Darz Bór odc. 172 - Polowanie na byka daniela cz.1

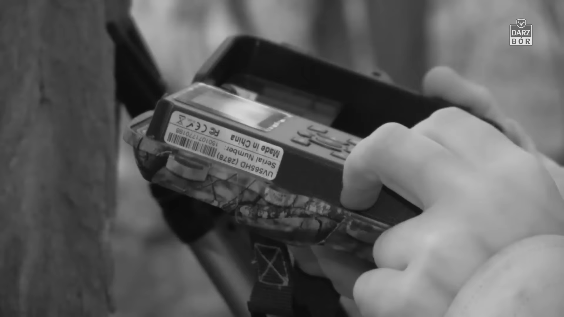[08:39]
Panowie wprowadzają jeszcze ostatnie korekty ustawień i sprawnie umieszczają fotopułapkę na drzewie,
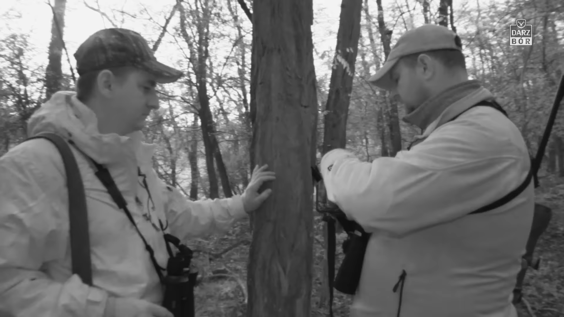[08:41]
licząc na jakieś fantastyczne trafienie.
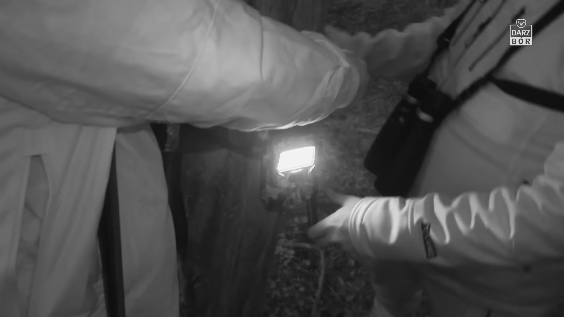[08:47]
Chwilka zamieszania i już widzimy, że fotopułapka działa.
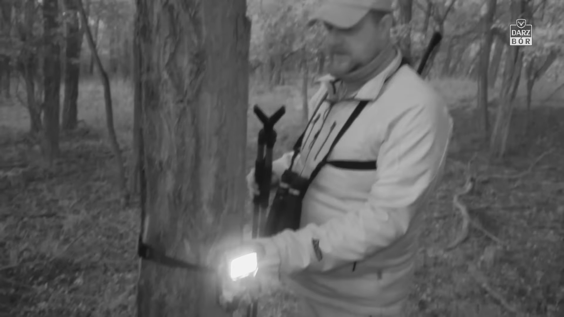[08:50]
Kolejna fotopułapka na miejscu. Jutro sprawdzimy, czy coś udało się złapać. Teraz, w związku z tym, że musieliśmy już przełączyć się na podczerwień, drawujemy, bo my jeszcze coś widzimy.
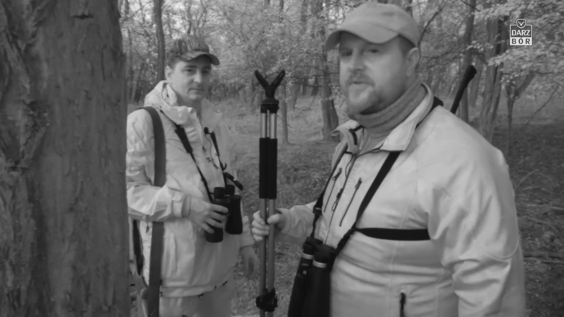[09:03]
Kamera już będzie widziała coraz mniej, więc teraz na pole jest jeszcze jasno.
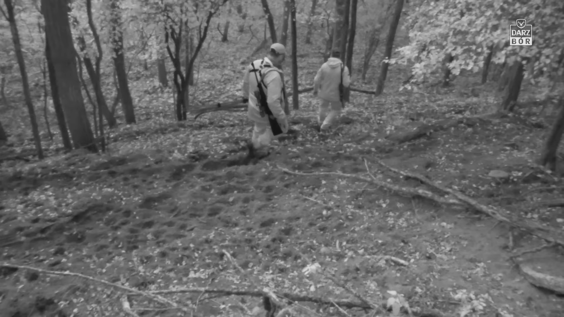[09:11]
Przemek z Tomkiem schodzą ze wzgórza,
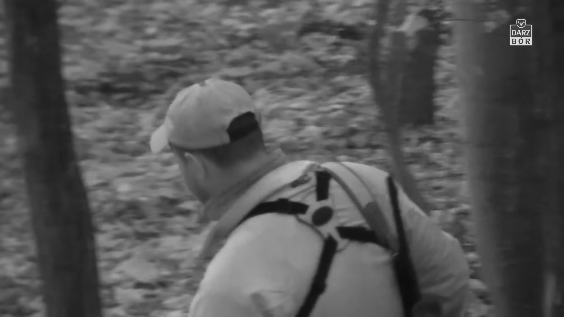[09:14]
na którym obserwowali wspaniałe obrazki Bekowiska i po cichu udają się w stronę miejsca ostatniej szansy na wieczornego Daniela.
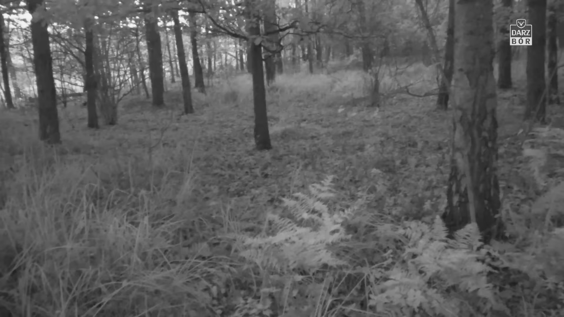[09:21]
Idziemy teraz na obłąkę, które jest przed nami, na pole, które jest przed nami.
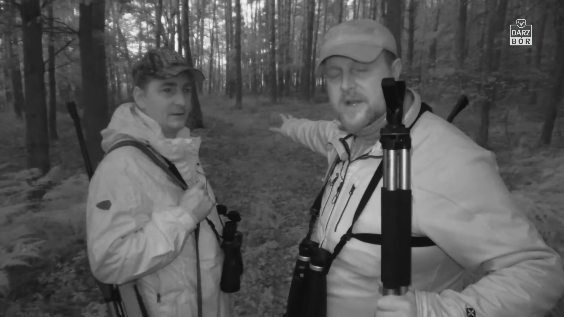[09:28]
I wychodzimy tam dlatego, że te Daniele wychodzą wieczorem właśnie na to pole, pożerować sobie, uciekając z lasu, bo są bezpieczniejsze, bo jest mniej ludzi tutaj w okolicy.
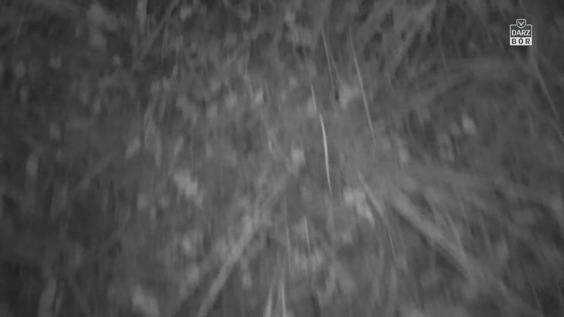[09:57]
Wieczorny las rozbrzmiewa wieloma dźwiękami, ale najważniejsze dla naszej ekipy jest to, że wciąż słyszymy odzywające się Daniele. Szybki marsz zamienia się w spokojny chud.
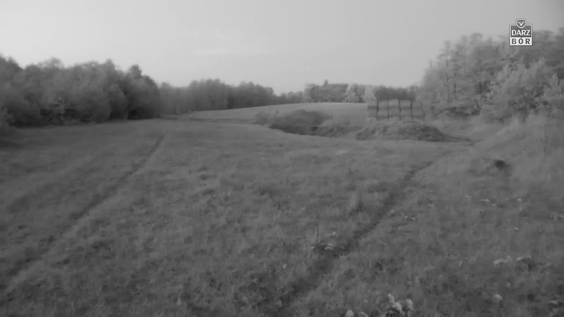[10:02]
Gdy docieramy do skraju pola, to okazuje się całkiem puste.
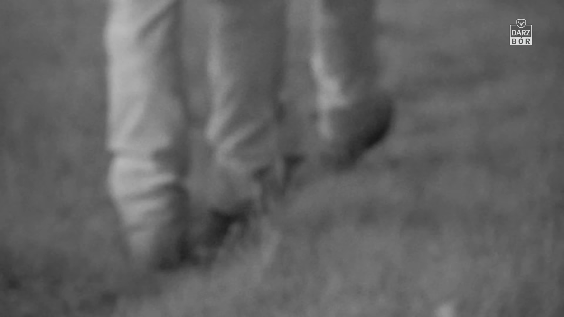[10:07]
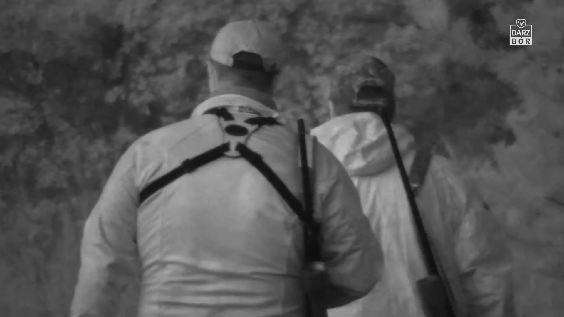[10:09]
Jednak ta pora to ulubiony czas początku nocnego żerowania Danieli i innych dzikich zwierząt.
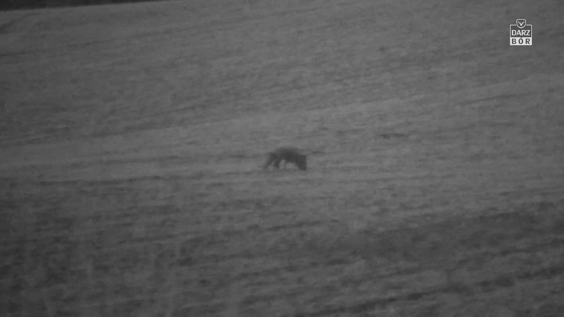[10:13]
Już po chwili widzimy pierwszego bywalca tego miejsca, pana Chytruska. A dosłownie po trzech minutach na polu pojawiają się także spodziewane Daniele.
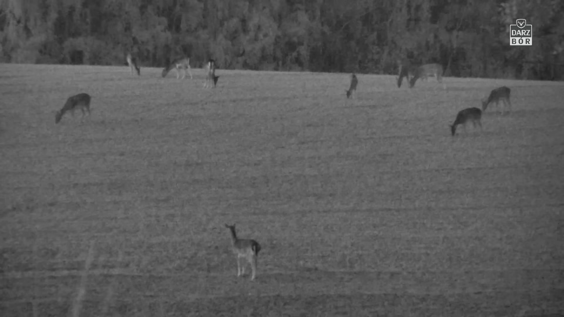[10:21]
Ostrożnie wyglądamy zza stogu, by nie spłoszyć chmarki. Wnikliwa obserwacja potwierdza także to, że byki na żerowisku pojawiają się jako ostatnie. W końcu teraz w głowie mają co innego niż nawet najlepsze jedzenie.
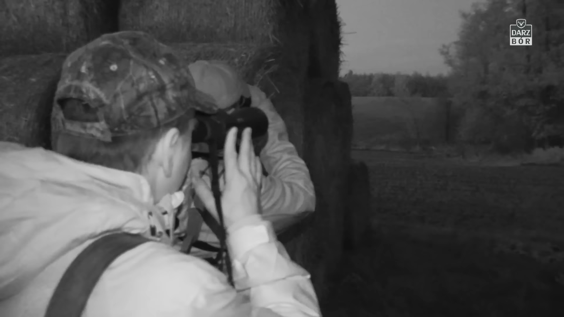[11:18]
Zresztą lornetka cały czas jest przy oczach każdego z panów myśliwych.
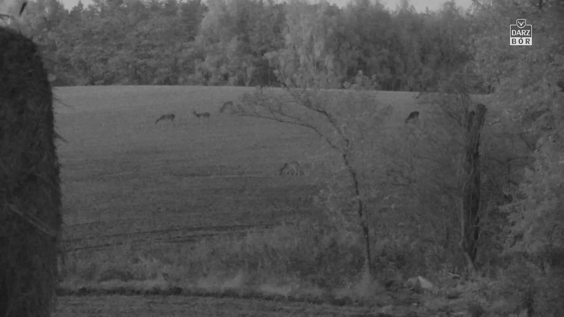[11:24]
Przemek na dzisiejsze polowanie zabrał także dodatkowy sprzęt ułatwiający obserwacje.
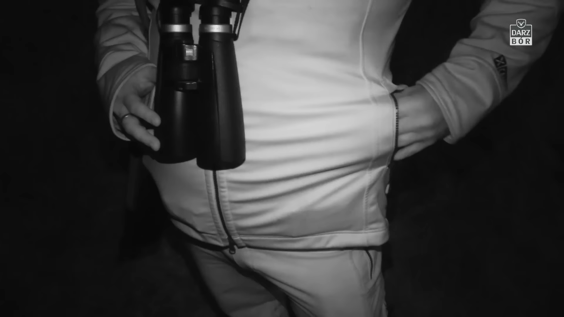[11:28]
Kolejną zabawką, zabawkę, którą zabraliśmy na dzisiejsze polowanie to mały, podręczny termowizor. Kamera termowizyjna, która pozwala znaleźć zwierzę,
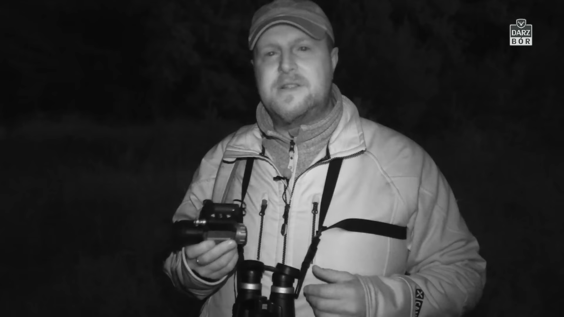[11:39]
które może leżeć pod lasem, a nie widzimy jej dobrze w lornetce. Słuchajcie, mieści się w kieszeni. Super sprawa. Mała bateryjka, odpalamy i za chwileczkę będziemy widzieli, ile jest tych Danieli tak de facto. Chwilka na kalibrację ustawień i już Przemek wypatruje ukrytych tubylców.
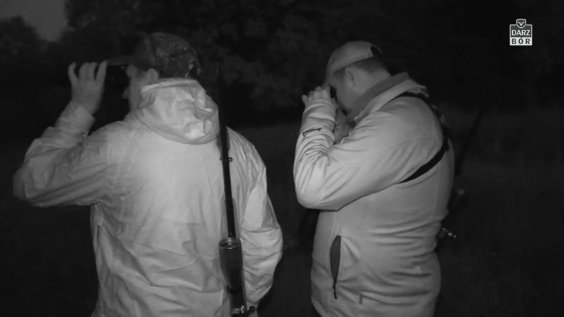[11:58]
Ten mały sprzęt amerykańskiej firmy ATN to fantastyczny pomocnik myśliwego.
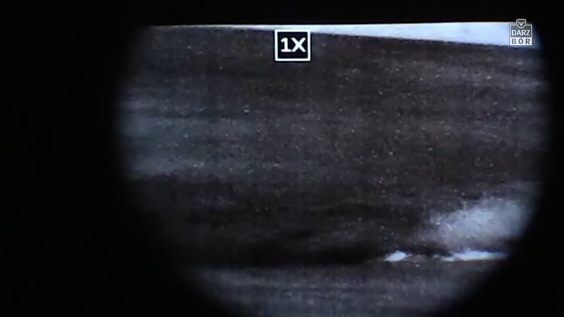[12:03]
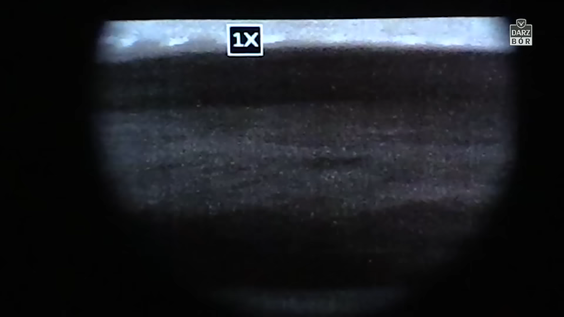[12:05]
Dzięki niemu z bardzo dużej odległości, bo nawet 500 metrów, jesteśmy w stanie stwierdzić,
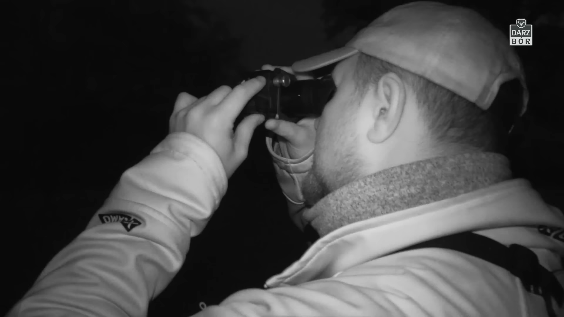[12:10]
że na naszym przedpolu znajduje się zwierzę wielkości zająca. Tu możemy śmiało dojrzeć wszystkie Daniele. Choć termowizor pozwala nam wykryć obecność zwierzyny, to z jej dokładnym rozpoznaniem bywa już różnie. Widzimy głównie kontury sylwetki, a wszystkie cechy anatomiczne możemy zobaczyć jedynie z małej odległości.
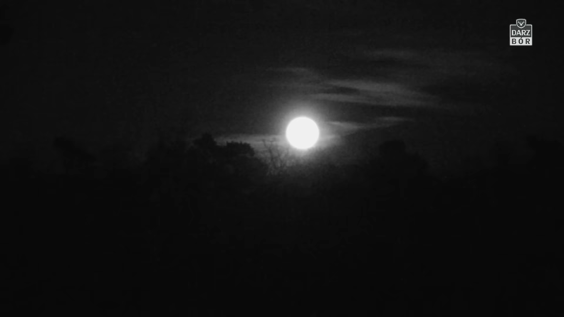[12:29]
Naprawdę piękna chmara. Niestety byk, który miał się pokazać, się nie pokazał. No ale cóż, słuchajcie, tak bywa na polowaniu. To jest nasze pierwsze wyjście. Tak naprawdę zawsze jest tak, że pierwszego dnia zaznajamiamy się na nowo słuchowiskiem. Patrzymy, jak to wszystko wygląda. No i dopiero drugiego dnia staramy się coś upolować. Mamy nadzieję, że jutrzejszy dzień, jutrzejszy poranek, jutrzejszy wieczór przyniesie jakieś ciekawe rozwiązanie. Też tak myślę. Słuchaj, jeszcze muszę zapytać o jedną rzecz.